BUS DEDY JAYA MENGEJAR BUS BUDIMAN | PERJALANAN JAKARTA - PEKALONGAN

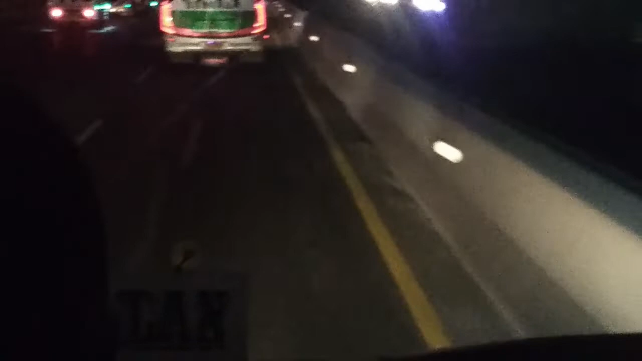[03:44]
Bus Budiman ini dengan ciri khusus hijau ya, putih hijau. Nah, itu. Dan oke ya sahabatku, bagi kalian yang penasaran apakah bus Dedi Jaya ini akan menyalip bus Budiman ya, tonton terus sampai selesai ya. Dan terima kasih ya sudah nonton ya, ini semakin dekat dengan bus Budiman ya.
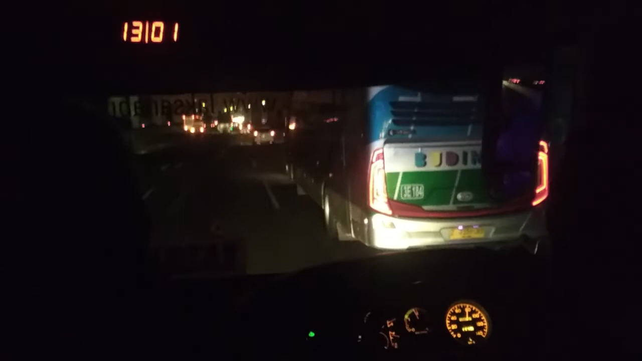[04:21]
Ya, nampaknya supir makin memepet bus Budiman ini ya. Dan oke ya sahabatku, sampai sini dulu ya, saksikan terus ya ini apakah bus Dedi Jaya ini mampu menyalip bus Budiman ya. Dan oke ya, sampai sini dulu ya, kita saksikan bersama ya, sampai jumpa lagi. Terima kasih, wassalamualaikum warahmatullahi wabarakatuh.